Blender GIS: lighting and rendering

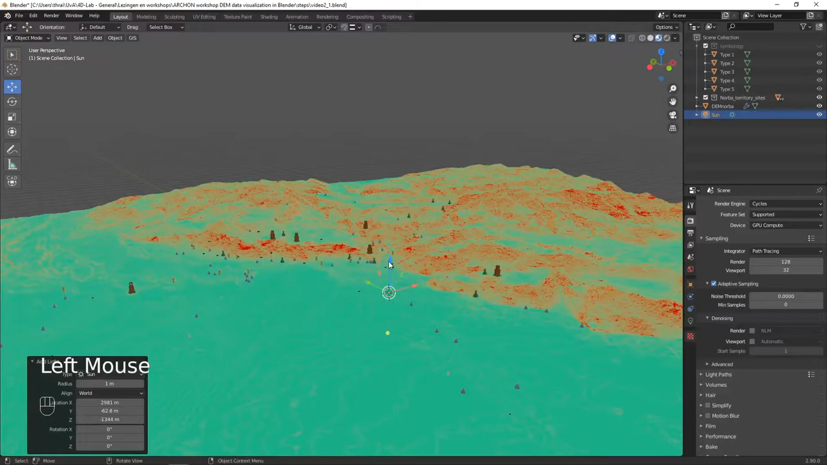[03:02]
depending on where your 3d cursor is the sun will appear on this location we can drag the sun up to above the terrain so we have it in a convenient position to manipulate and this little uh yellow ball beneath the sun is used to change the direction of the sun you can also change the direction of the sun with the
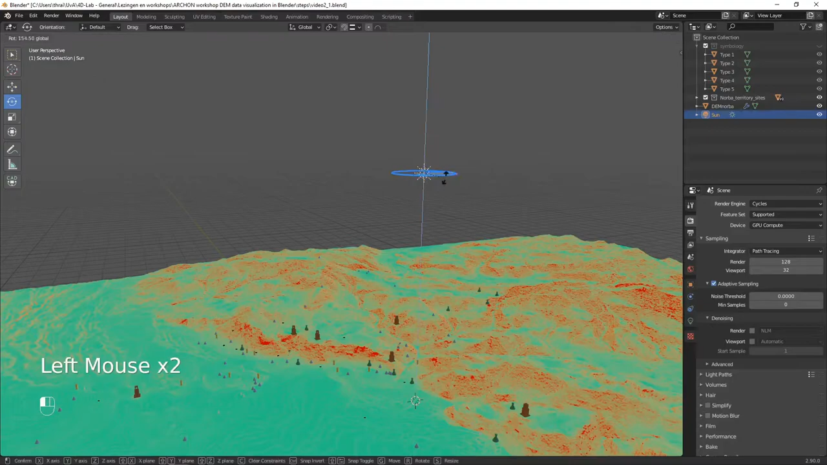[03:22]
rotation tool all right however you don't see any effect yet and that is
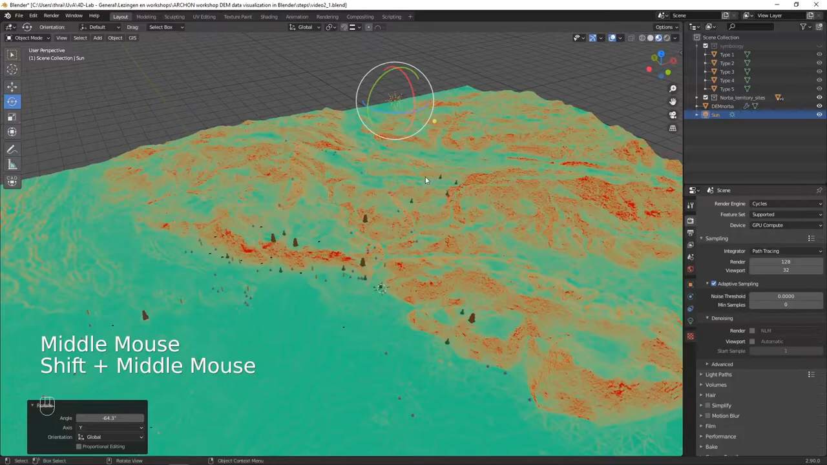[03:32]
because we are still in the preview mode which uses this kind of default lighting we can however turn on scene lights in this case and you see that there is a tiny effect visible already making it look better we can turn down the strength of this lighting to see
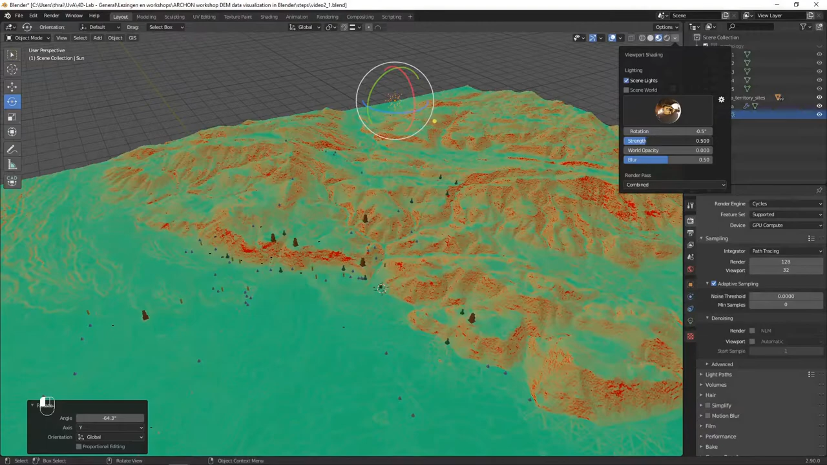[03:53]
it even better and then we can go with the select tool we select the sun and then we go to the
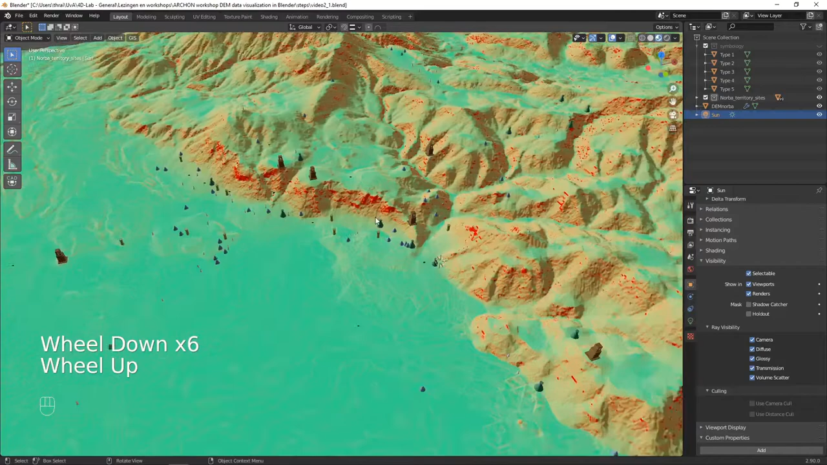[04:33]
it also increases the contrast the contrast of your digital elevation model however you may see that there is actually no shadows cast by these objects over here and that is because of a setting in the sunlight if we go here back to the sun settings
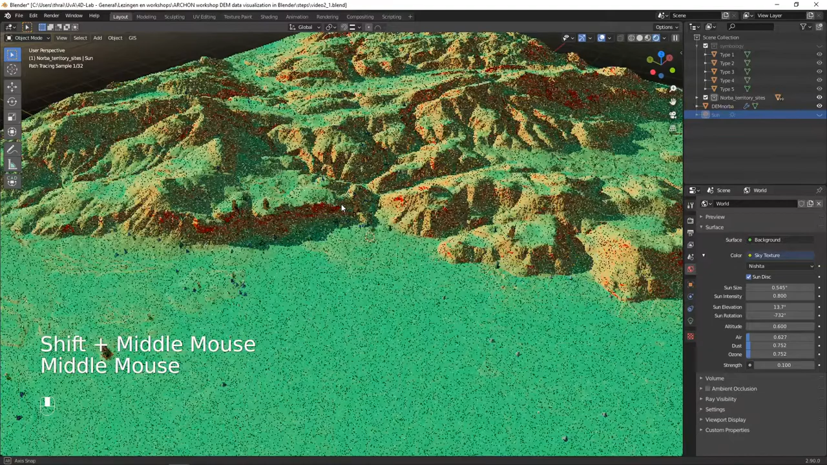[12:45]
in this way we have a good overview of the entire territory with the sides uh the area in the mountain and the coastal plain in front of it